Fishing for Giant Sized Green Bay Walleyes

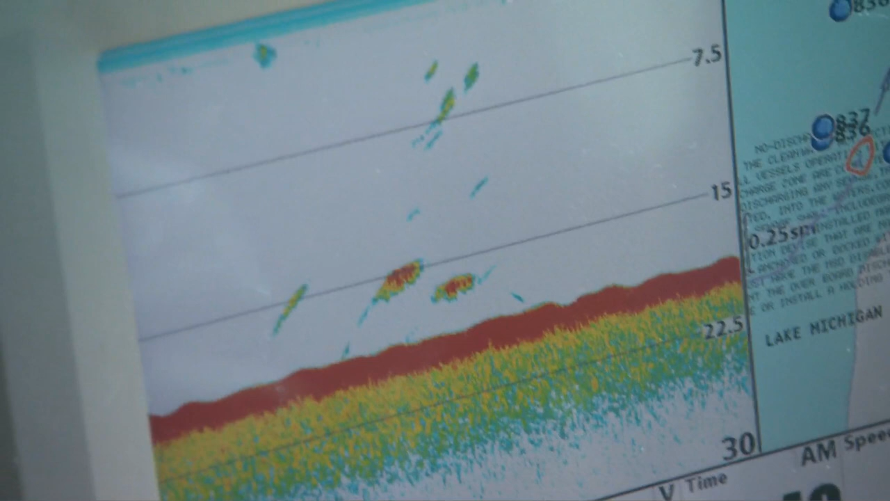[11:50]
As soon as we hit the 17 foot mark, boom. Outside one, outside one, Hugh.